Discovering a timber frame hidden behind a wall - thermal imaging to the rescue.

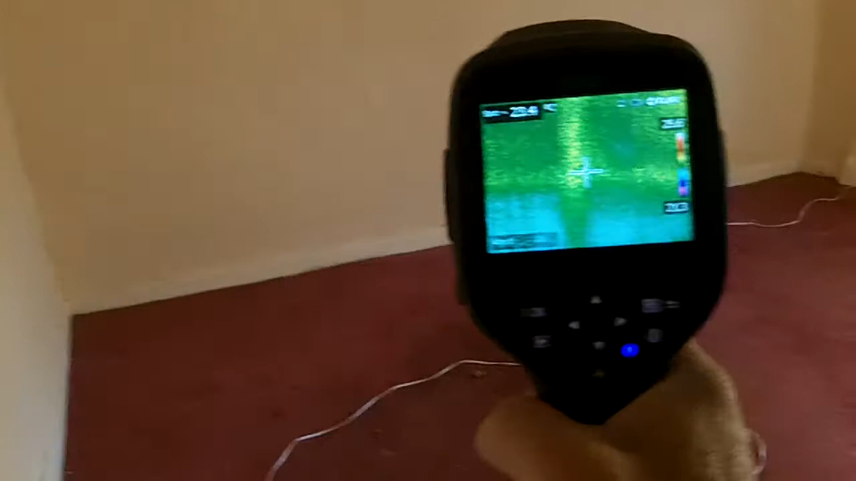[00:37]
Until, there's a thermal imaging camera.
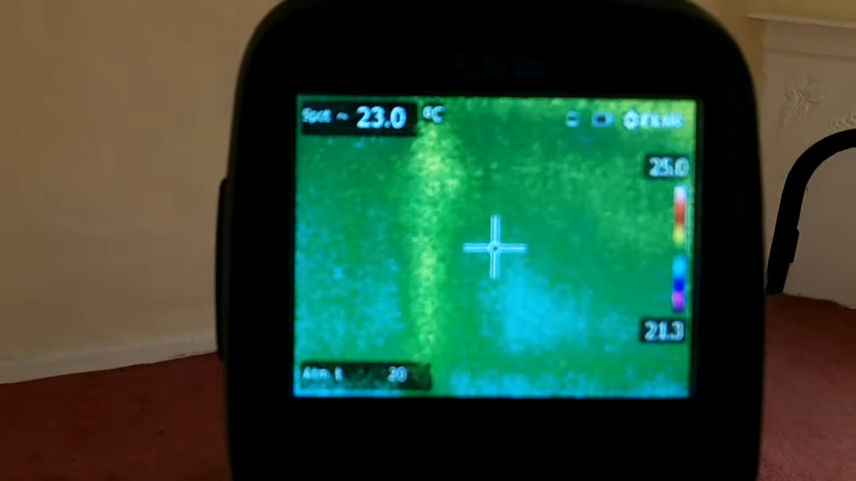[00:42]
On screen: spot 23.0°C
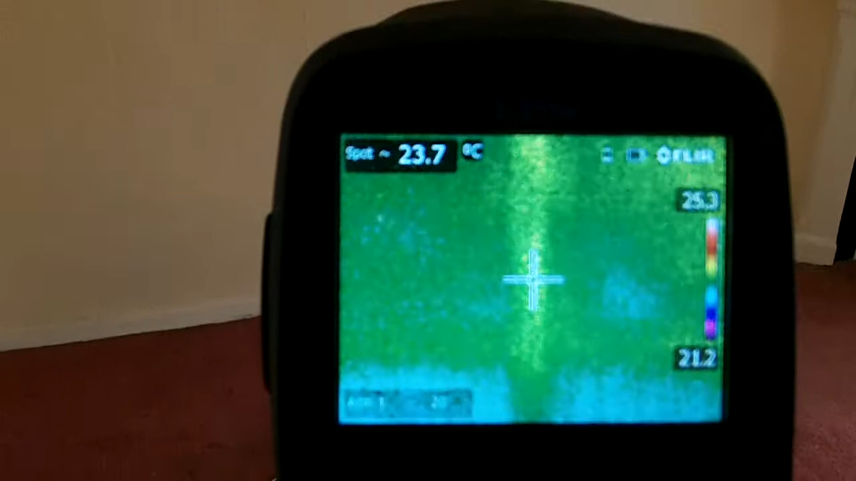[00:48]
On screen: spot 23.7°C
And what we're seeing here, behind all this,
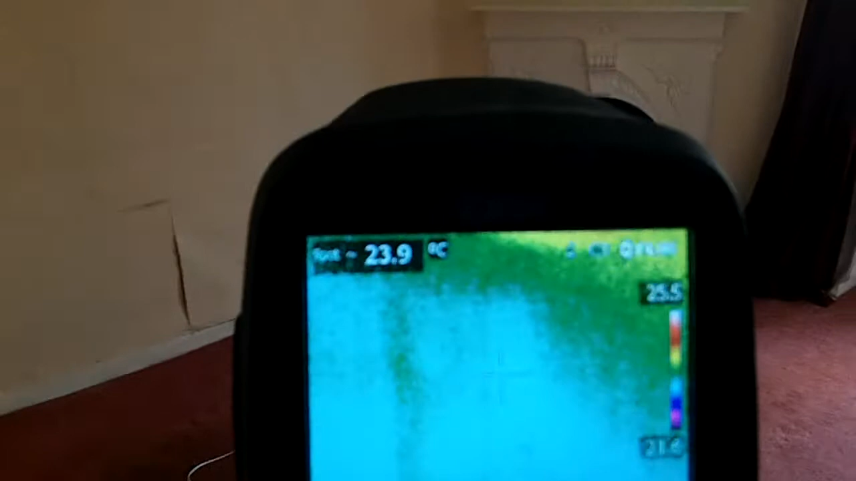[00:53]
On screen: spot 23.9°C
is a complete timber frame.
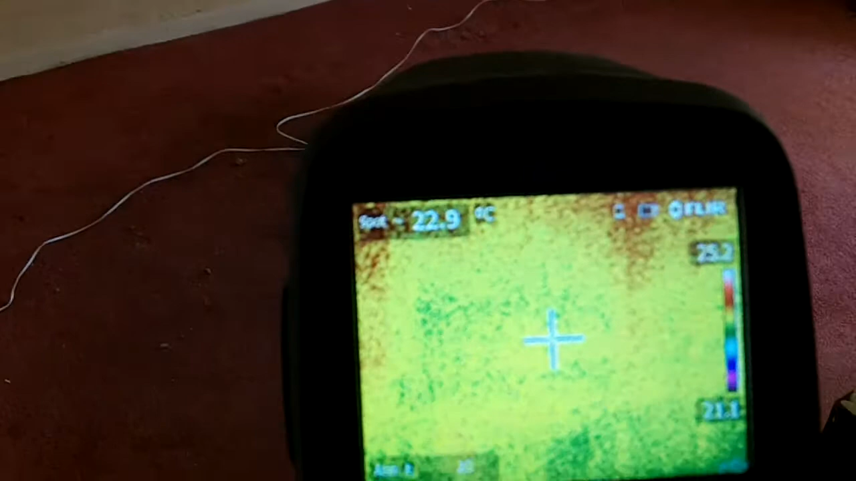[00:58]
On screen: spot 22.9°C
And you can see the frame there.
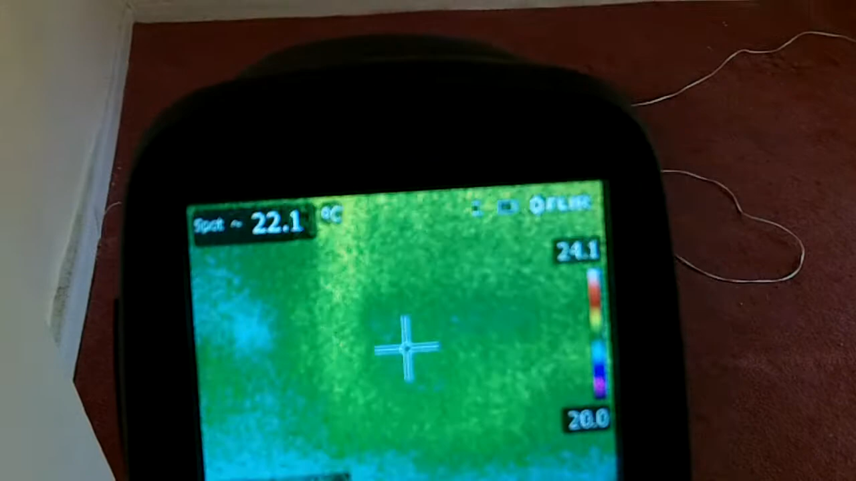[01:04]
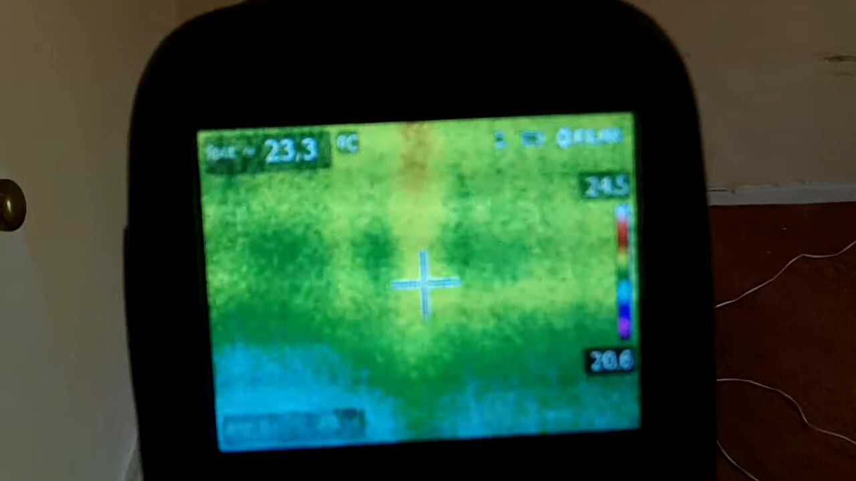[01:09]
On screen: spot 23.3°C
The timber frame posts and rails.
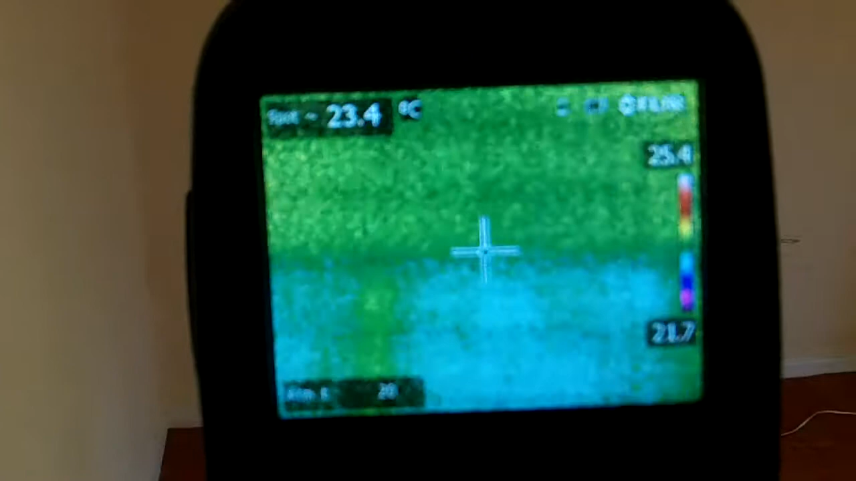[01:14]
On screen: spot 23.4°C
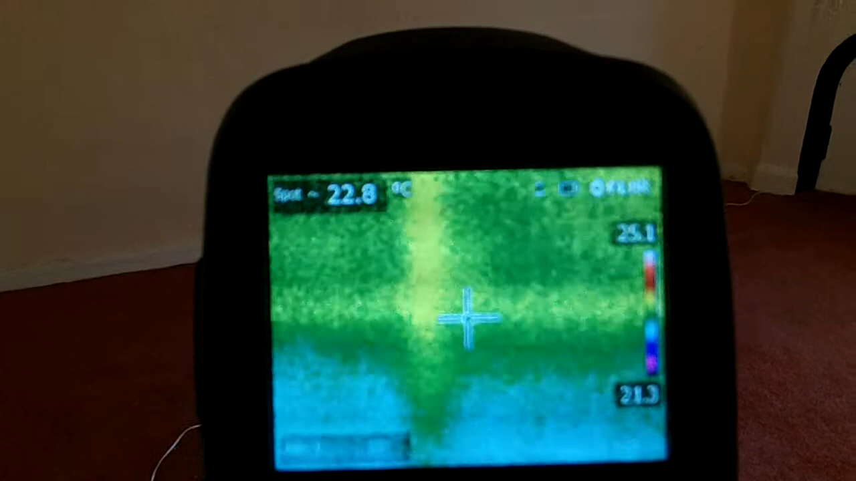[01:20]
On screen: spot 22.8°C
And that's what it is in reality. Nothing there.